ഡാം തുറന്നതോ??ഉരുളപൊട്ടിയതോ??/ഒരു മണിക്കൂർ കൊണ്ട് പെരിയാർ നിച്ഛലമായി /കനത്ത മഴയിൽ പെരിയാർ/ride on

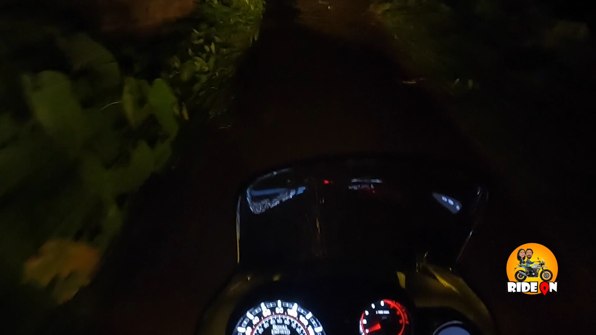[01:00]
എങ്ങനെയുണ്ടെന്നുള്ള ആ അവസ്ഥയൊന്നും അറിയാൻ വേണ്ടിയിട്ട് ഞാനിപ്പോൾ വീട്ടിൽ നിന്ന് പെട്ടെന്ന് വണ്ടി എടുത്ത് ഞാൻ നേരെ ടൗണിലോട്ട് പോവുകയാണ്.
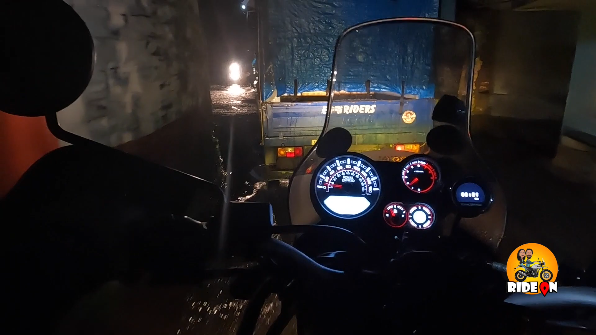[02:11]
അതാണ് ഈ രാത്രിയിൽ വണ്ടി അങ്ങോട്ടേക്ക് കൊണ്ടുപോകുന്നത്.
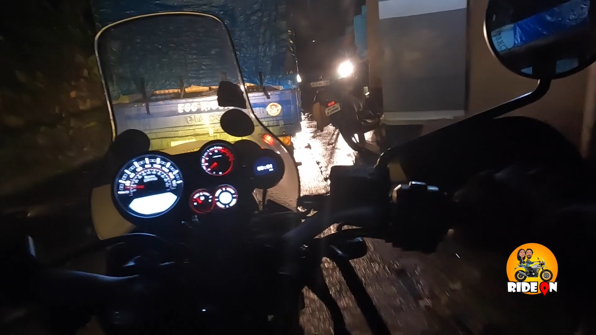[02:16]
ഒരുമാതിരിപ്പെട്ട എല്ലാവരും വണ്ടി എടുത്ത് മാറ്റിക്കൊണ്ടിരിക്കുക. ഒന്ന് ഇവിടെ വെള്ളമെല്ലാം കയറിയതിന് ശേഷം ഇപ്പോൾ എല്ലാവർക്കും ശരിക്കും പേടിയാണ്.
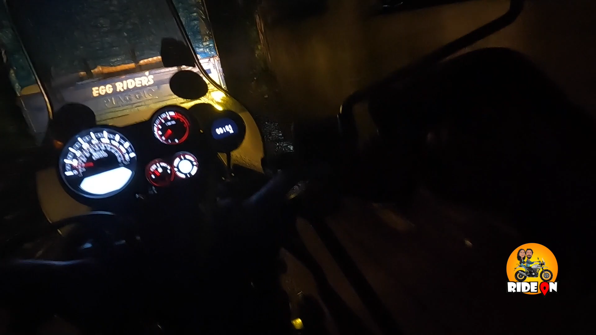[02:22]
വെള്ളം കയറി വീട് നഷ്ടമാകുമോ അല്ല, അങ്ങനെയുള്ള ഭയമാണ് എല്ലാവർക്കും. എല്ലാവരും വണ്ടിയൊക്കെ ഒതുക്കി തുടങ്ങി. രാത്രിയിൽ ഇനി നല്ല മഴ പെയ്യാനുള്ള സാധ്യതയുണ്ട് എന്ന് തോന്നിയിട്ടായിരിക്കണം.
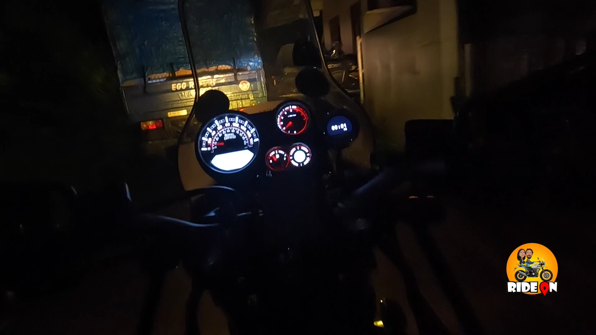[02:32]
അങ്ങനെ പെട്ടെന്ന് രാത്രിയിലൊക്കെ മഴ വന്ന് കഴിഞ്ഞാൽ ഒന്നും ചെയ്യാൻ പറ്റത്തില്ലാത്തൊരവസ്ഥയാണ്.
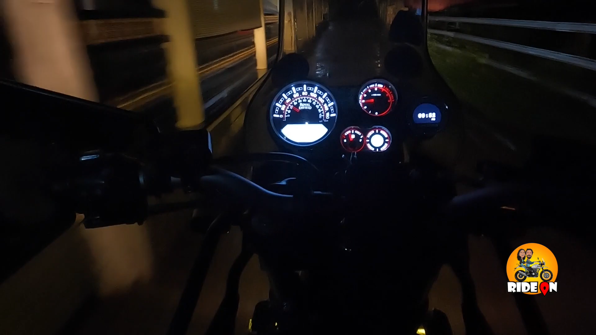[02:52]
ആളുകളെല്ലാം റോഡിൽ ഇറങ്ങി നിൽക്കുക കേട്ടോ. എന്താ കഷ്ടം പറയുന്നത്, കേക്ക് റോഡിൽ വണ്ടി ഇപ്പോൾ ഓടുന്നില്ലെന്നാണ് പറയുന്നത്.